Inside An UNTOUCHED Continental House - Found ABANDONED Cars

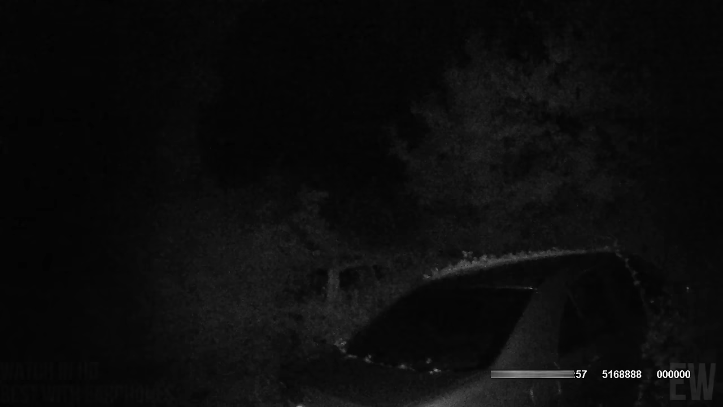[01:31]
So, there's an old silver Mercedes here. I don't know what colour it comes out on the infrared, but to the eyes it's silver. And it is proper,
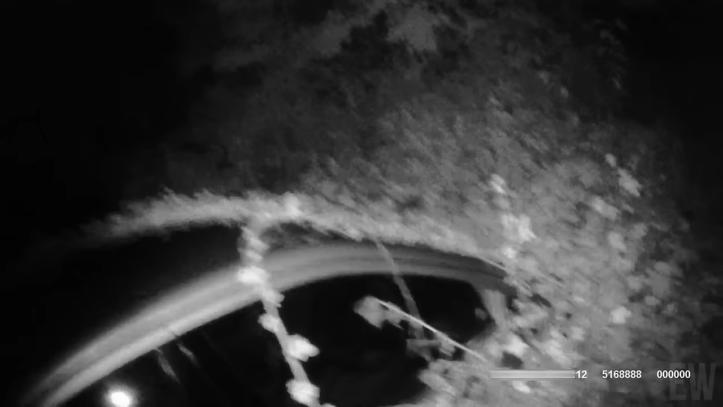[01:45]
just buried in the overgrowth.
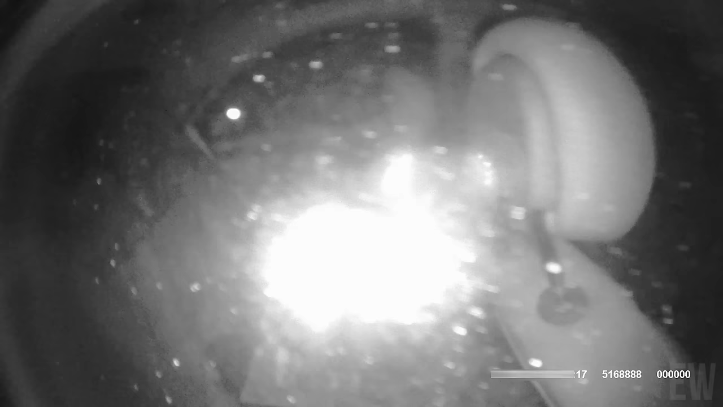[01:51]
I don't know if you can see through there or if the infrared beam's kind of reflecting off the glass.
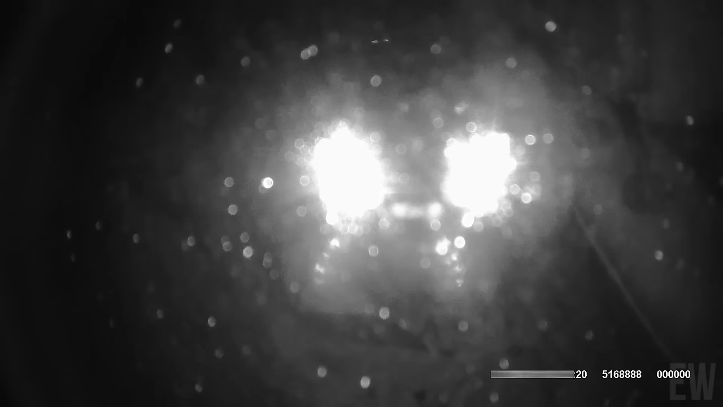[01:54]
I don't know how this is coming out.
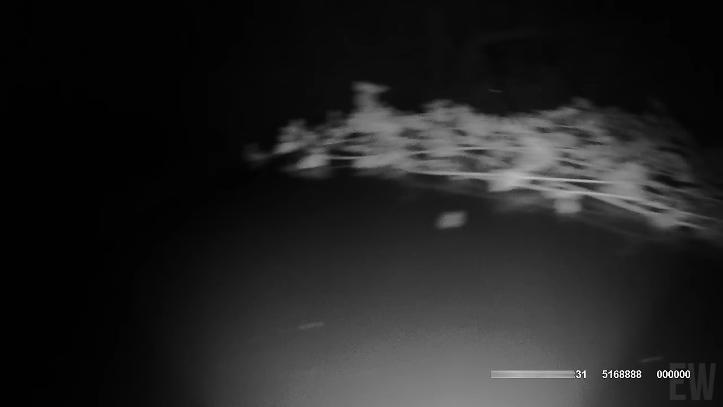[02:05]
That's crazy, isn't it, Bex? I love it. I love it so much. That is crazy. And there actually is another car next to us, which I'll show you in a sec. But yeah, just look at that.
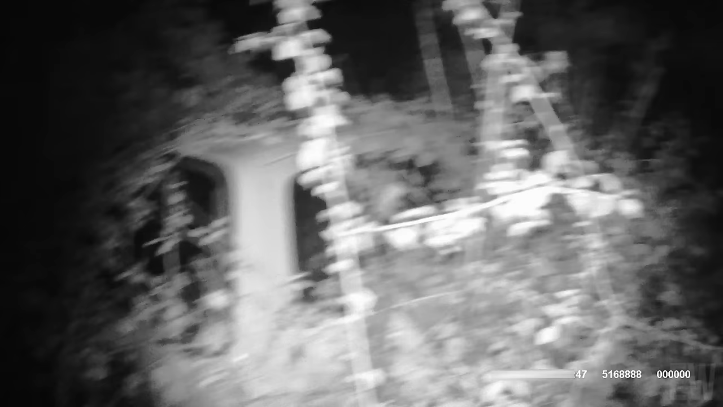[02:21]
We can't quite work out what that is. I don't know if it's like a Ford Sierra Estate or something like that. It's kind of got that rounded back to it. It's definitely in the ground and overgrown. Yeah, maybe.
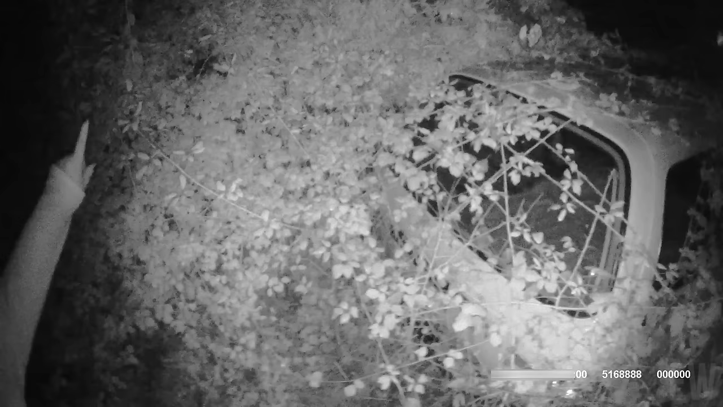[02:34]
And there is another car, a blue car, that I saw on the drone footage to the left of this red car, which obviously you can't see, it's red on the infrared. But yeah, there's another car just behind. So yeah, there's three cars here, guys, buried, and that's the house behind us. Yeah, I think we're going to be in for a real treat, you know.
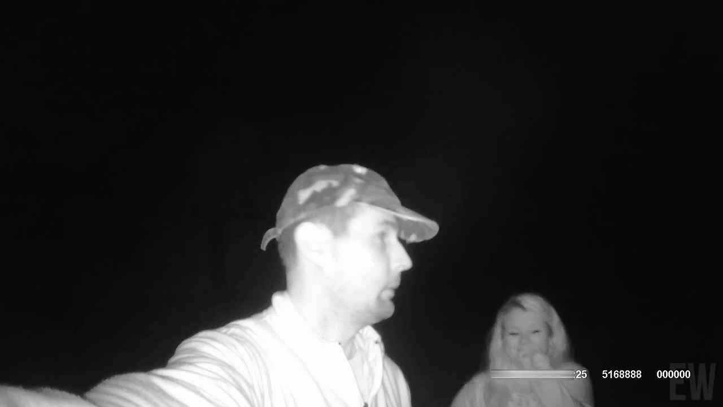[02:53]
So this is an exclusive. No one's done this. Very special. So, yeah, I've got a feeling this is going to be good. We've had a look through the window, so I think we are in for a treat. So, who knows? Look at this old Yamaha.